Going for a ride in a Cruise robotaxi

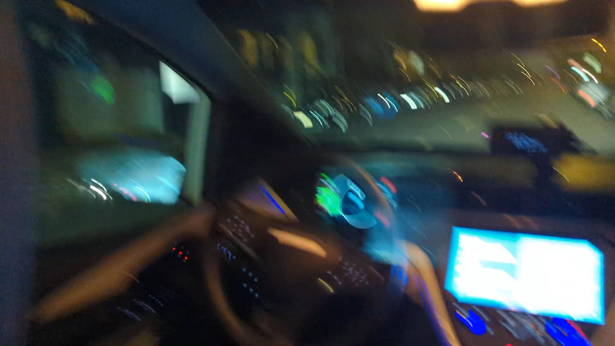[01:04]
Buckle up and get ready to ride. Start your trip from the tablet in the car.
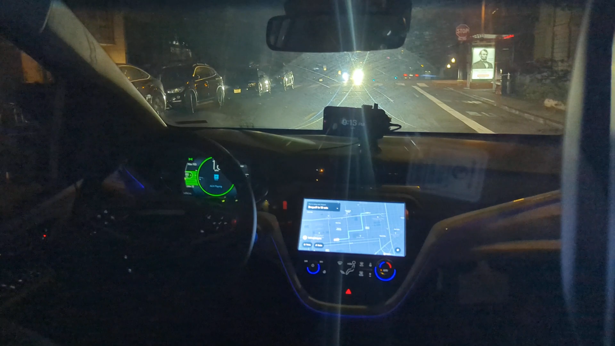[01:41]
And there is no one else in this car except for me. I'm sitting in the back seat. So I don't even have an attendant in here.
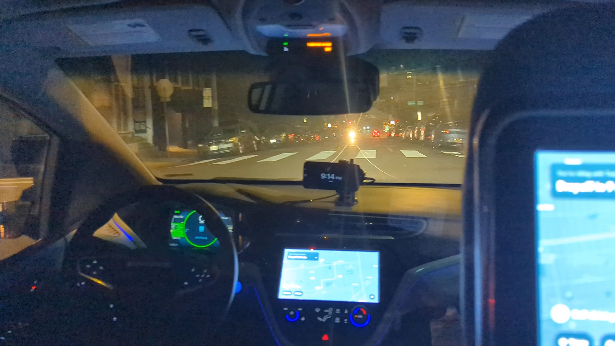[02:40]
we were driving around closer to the downtown financial area near the Embarcadero. And the car always made the right decisions, but it was kind of like as if it was a teenage driver driving very early on, very inexperienced.
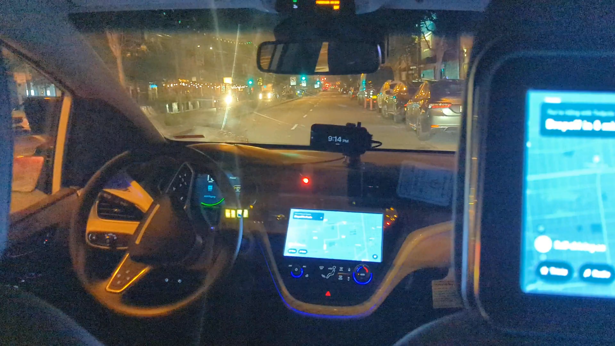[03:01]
It was hitting the brakes real hard, accelerating hard, kind of jerking the steering wheel around. This one is much, much smoother. And now we're sitting here at a red light waiting. So in the car here, we've got a partition here.
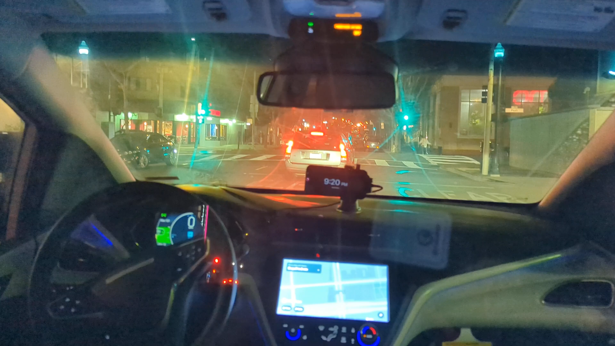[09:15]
so that cars can get in or out, rather than pulling right up behind the car in front. So here's an example of a car coming out.